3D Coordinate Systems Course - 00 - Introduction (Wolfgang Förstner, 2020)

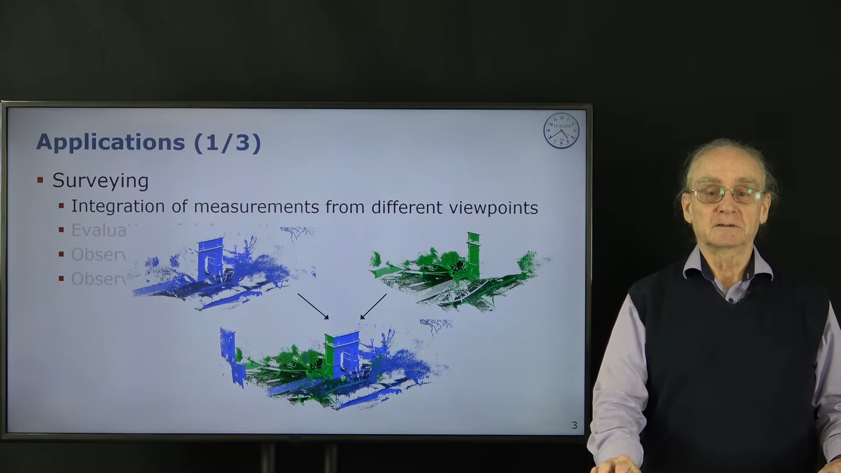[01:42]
We want to fuse them and in order to be able to do this we need to know the mutual relation between these two sensors which have taken these point clouds. We have a similar problem if we want to evaluate deformation.